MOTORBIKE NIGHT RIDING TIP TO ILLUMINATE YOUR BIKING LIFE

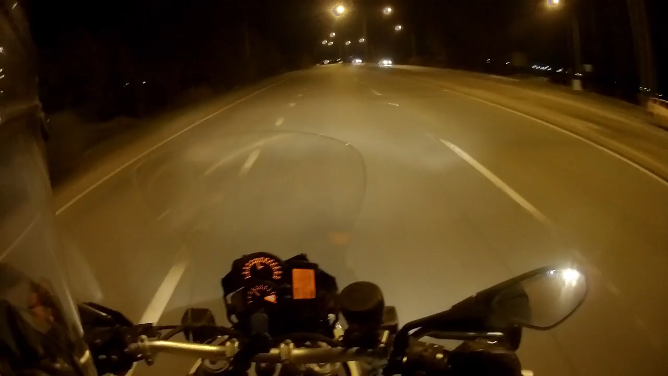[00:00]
getting dark. Look at these here now, this has gone very dark. And because of that, I've got my I-beam. Now there is an option here. If you've got not the greatest headlight, you could slow down. Watch this. So if I slow down, I ain't got the greatest headlight and I don't want to hit the high beam. But I've got a car on my shoulder. I'll use these headlights to brighten my way.
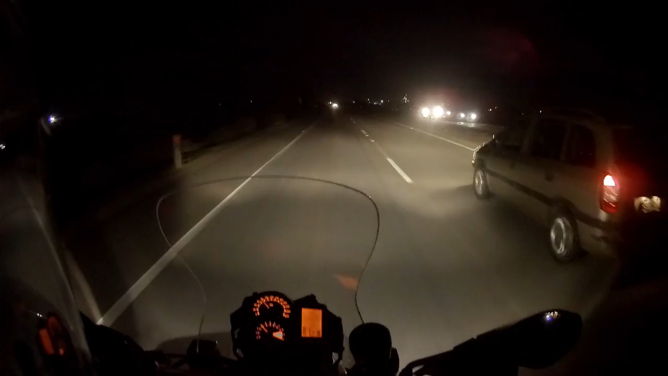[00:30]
And I get a bit more of a view of the road then. I have to race him, but he's lit the way for me a little bit there, made it a bit safer. And he can stay in that lane for me. I can see the road. Without him there, I wouldn't have seen as much. That's alright.